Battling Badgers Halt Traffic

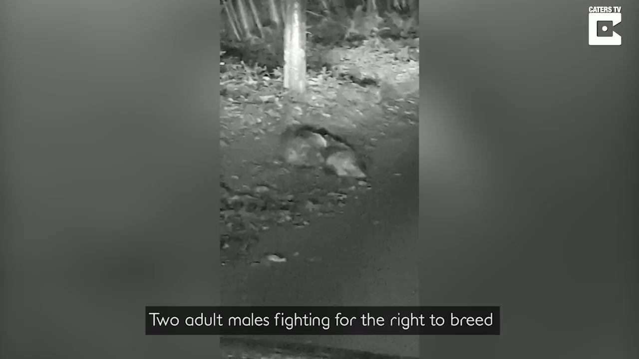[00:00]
adult males fighting for the right to breed, and they've come across a small cove where they can tuck up for the evening and have it out.
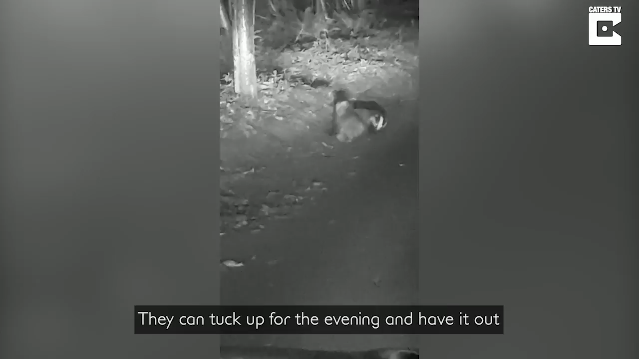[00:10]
As they've spotted me now, they've only just realised and ran into the hedge.
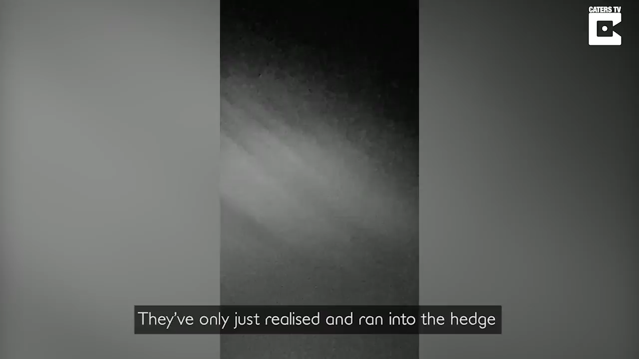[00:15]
No, they've stopped to fight some more.
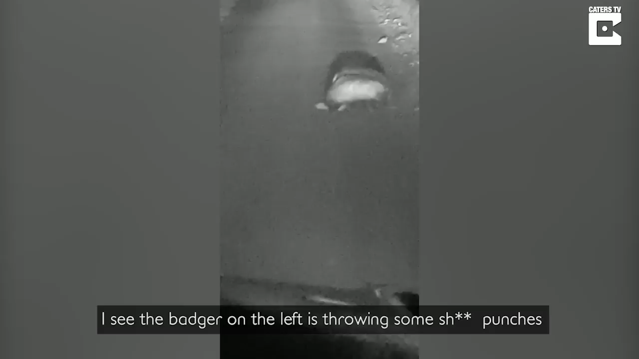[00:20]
I see the badger on the left is throwing some punches and just been taken out, so he's fleeing off into the wilderness.
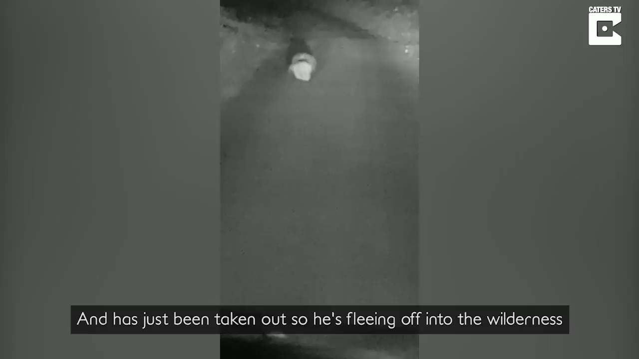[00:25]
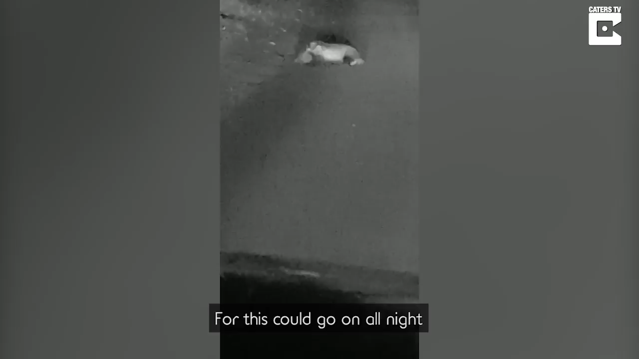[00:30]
For this could go on all night, until one is too tired to carry on and the other will take the prime opportunity to breed with the female.
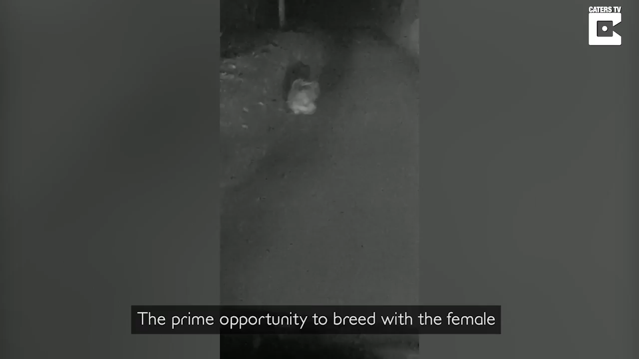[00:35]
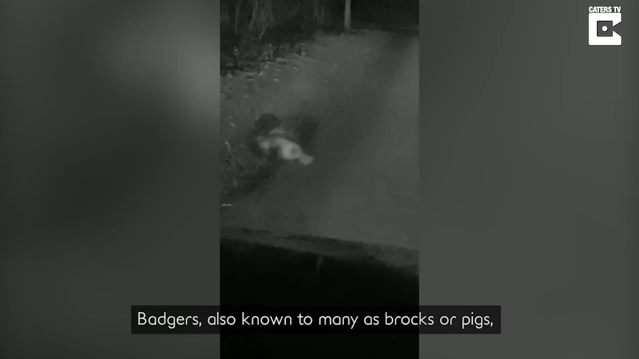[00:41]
Badgers, also known to many as brocks or pigs, are very territorial and very vicious, as you can see.
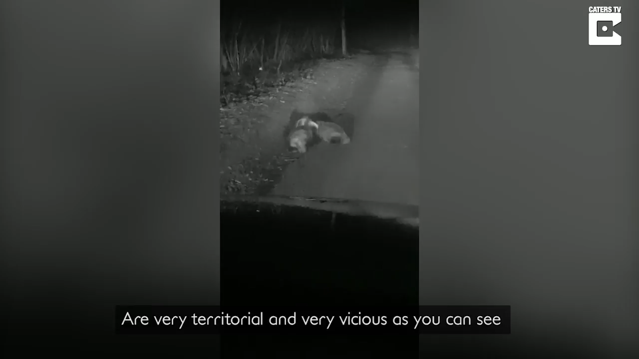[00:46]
You would not want to have a fight with these two, that's one thing for sure.
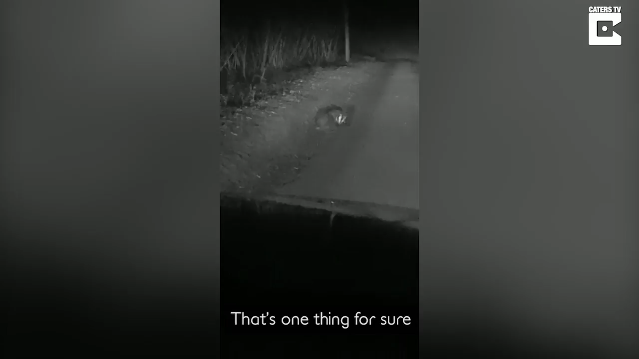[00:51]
The stripy face serves with no camouflage in the concrete jungle that we live in, the ghetto.
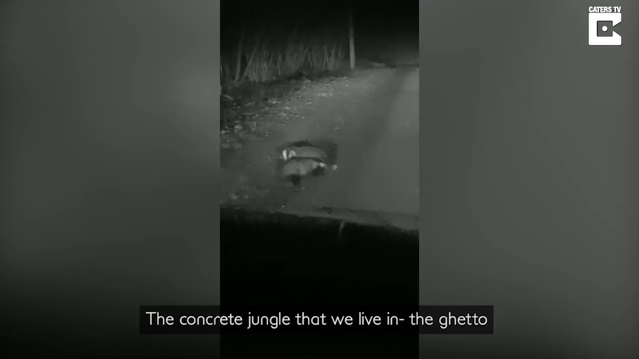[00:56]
And as they flee into the woods, they are still fighting now.
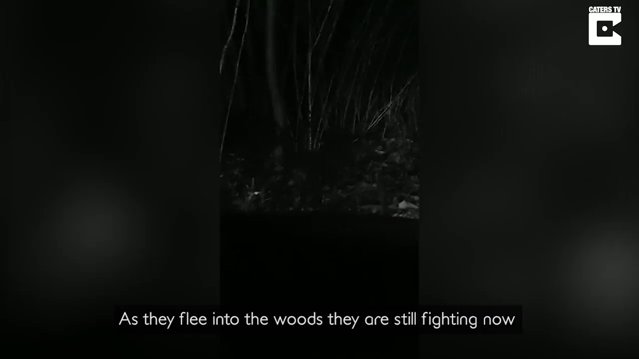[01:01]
One will drag it off and give it a good kick in.